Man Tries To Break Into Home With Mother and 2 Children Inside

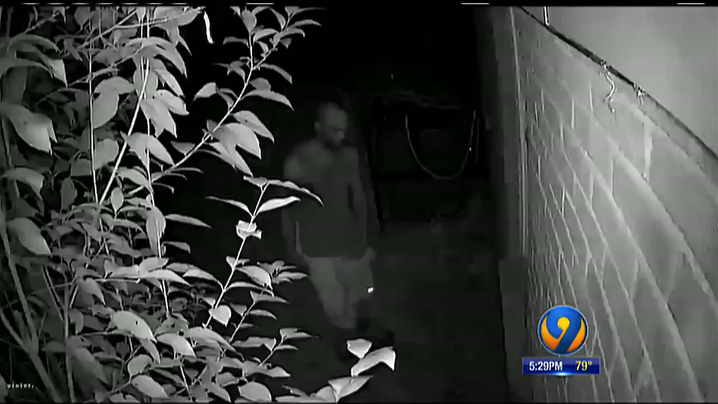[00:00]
Now to the 11 second clip of video that has families in North Charlotte on alert and more police in the area. A home surveillance camera captured this man trying to get inside a home where a woman was with her children. He's seen peering into that window and then moments later trying to smash it open and now police are desperately searching for him.